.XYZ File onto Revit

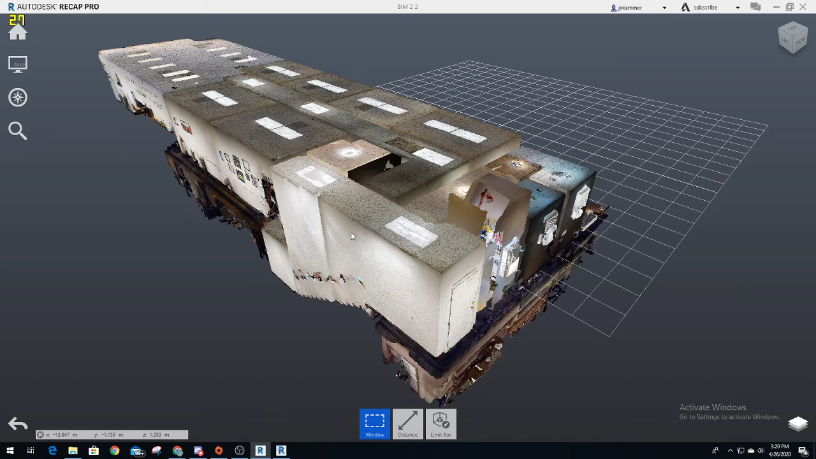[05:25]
as so and this is what project that I was assigned to looks like this is the XYZ the photo of a suite that we are going to have to remodel redesign add some rooms conference rooms and etc so this is Autodesk recap pro it's basically the same thing as what an XY file is but it's from Autodesk Revit instead of like Archicad or
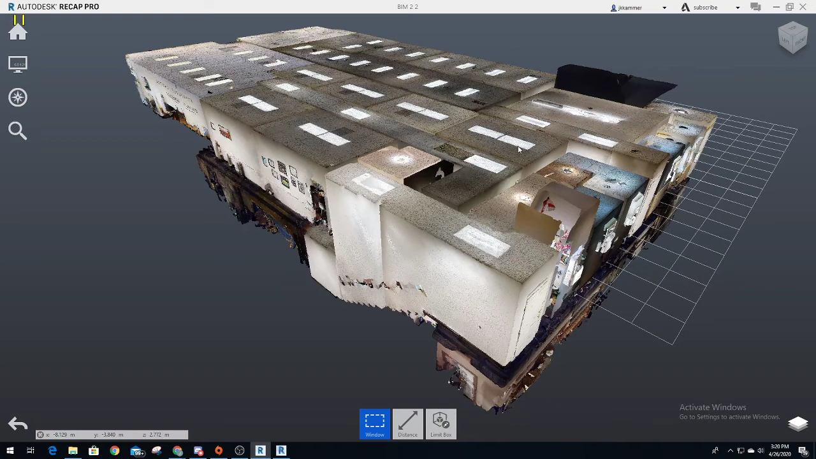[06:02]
whatever supports XYZ files but we need to get this on to Revit so that we can build it to scale
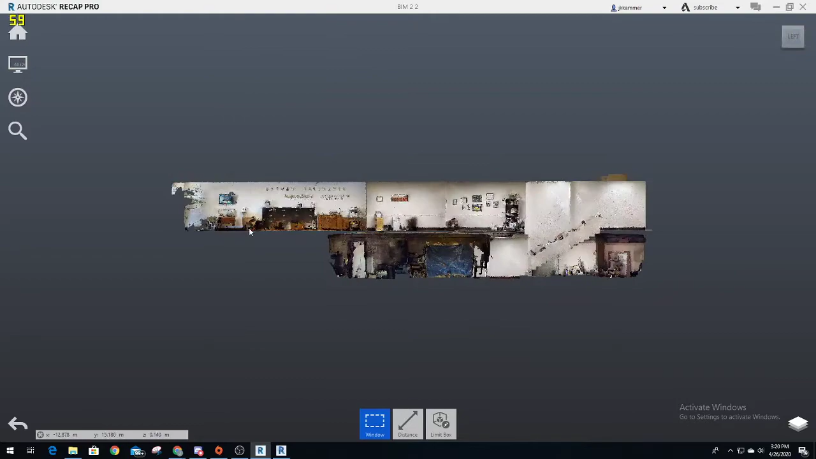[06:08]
oops and instead of making measurements you've got accurate measurements
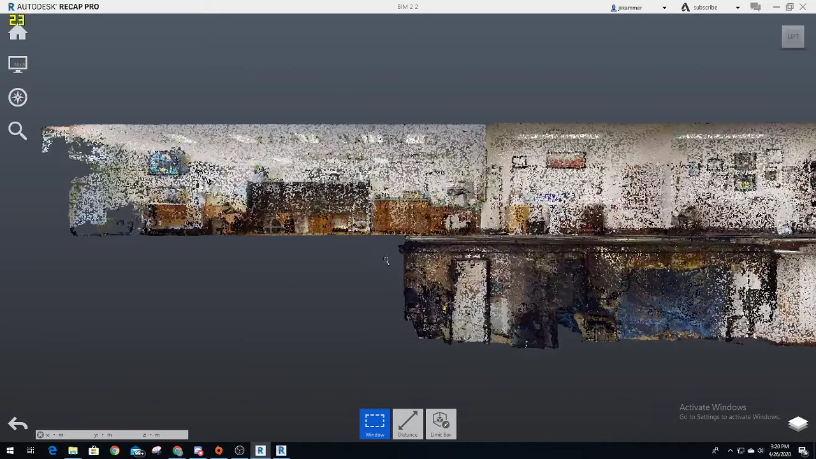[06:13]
right here that you're able to see so we want to build this on to Revit so once you have this now rev it's it's it's
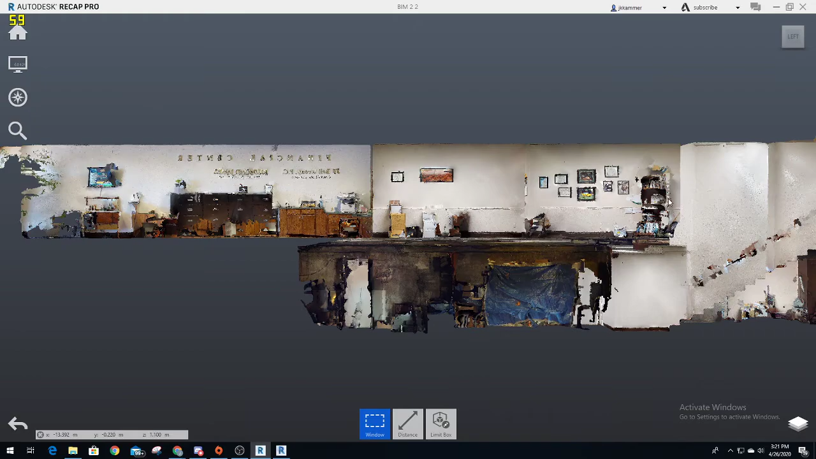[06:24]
converted into a file that Revit can see which is an RCP so you open your rev application this is my modules and my families from previous
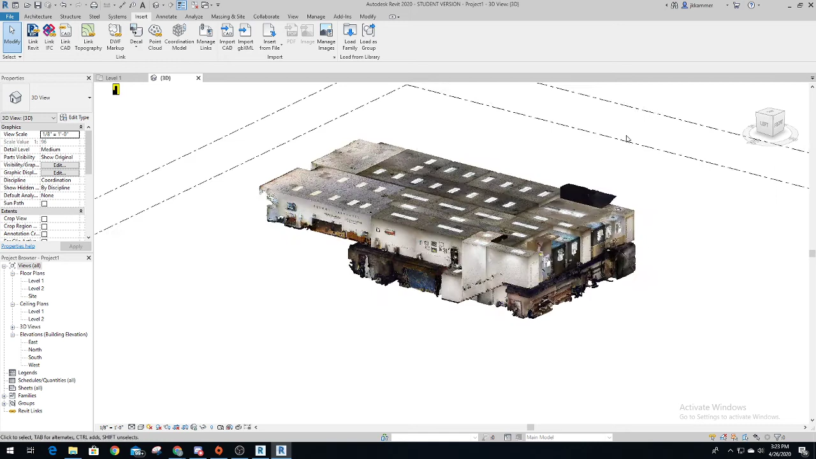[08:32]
XYZ file onto here and you're able to build model accordingly accordingly through that XYZ file onto here again if you were trying to load that XYZ file on to Revit itself it will not work Revit does not support XYZ files that's why using that recap Auto Desk is important because that does support this photography file
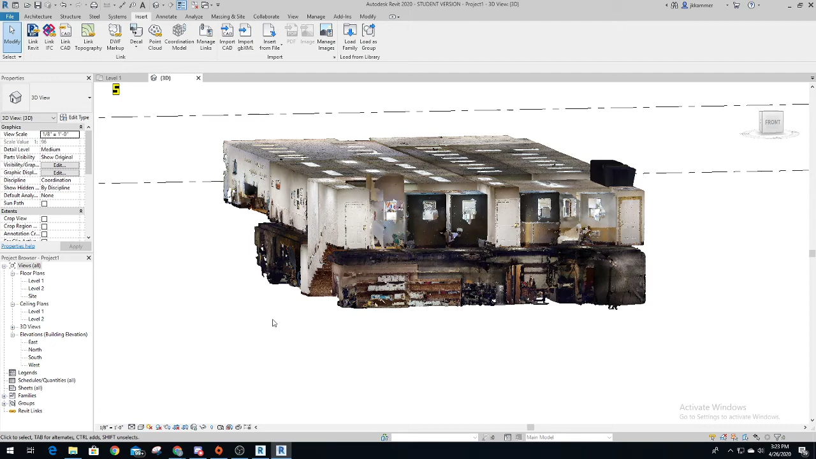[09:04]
and it converts it into RCP so that Revit can see it so now you are able to do exactly what
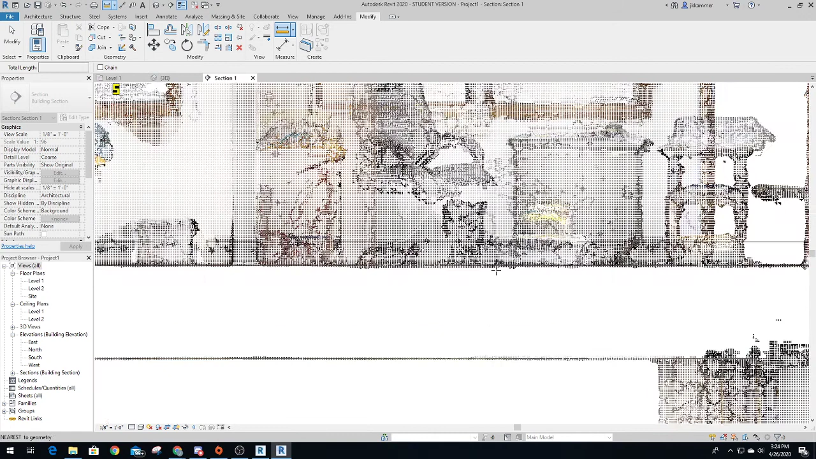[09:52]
auto Revit can knows automatically the floor is so you're able to take that do a measurement to see where the bottom of that window seal is
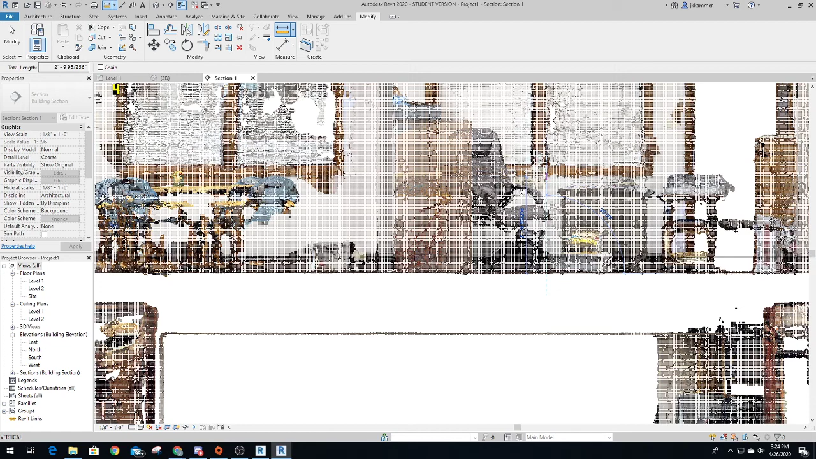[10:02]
it's kind of hard to see at this precise second what that is but you're able to see exactly what measurement that is probably just because the placing of that chair in the background but
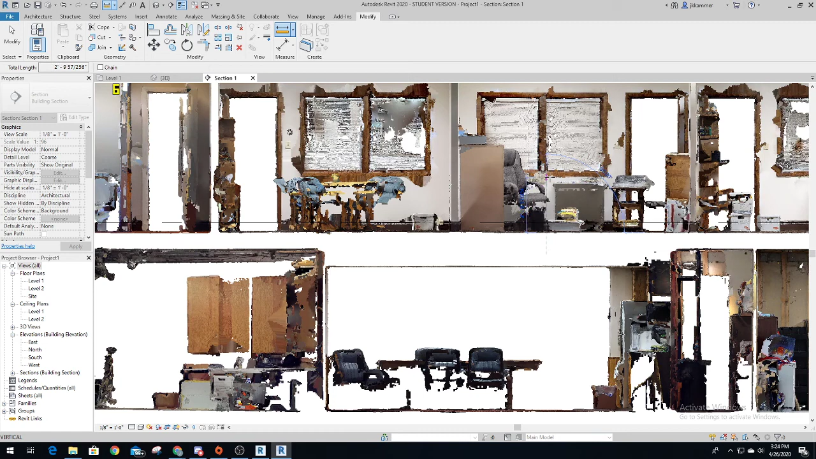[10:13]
I can move it over and find a better angle at it but exactly the bottom seal of that window you can do the width of the door
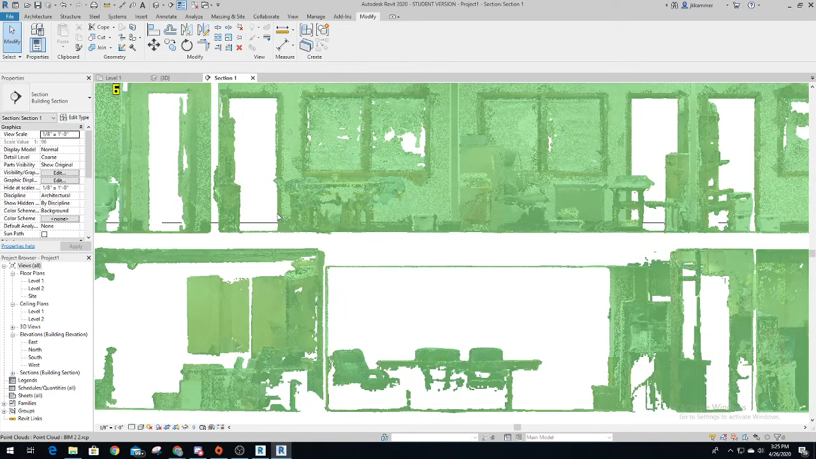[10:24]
you're able to quickly make a wall outline see how it already kind
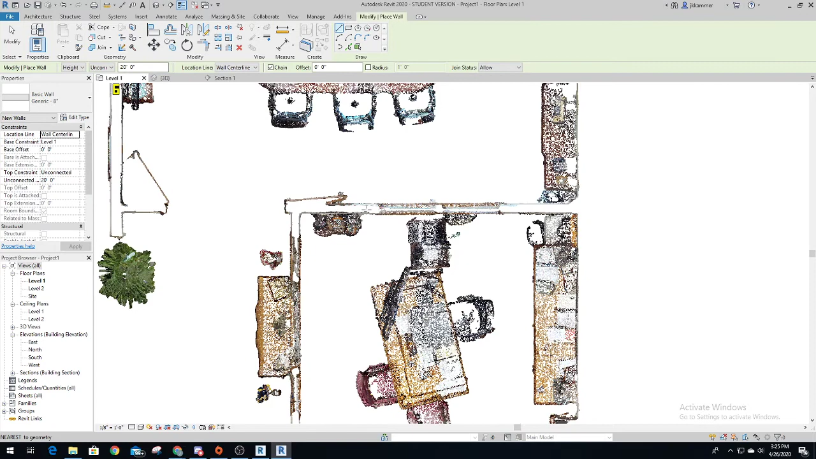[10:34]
of already does an automatic snap it kind of has pre snaps to it so the center and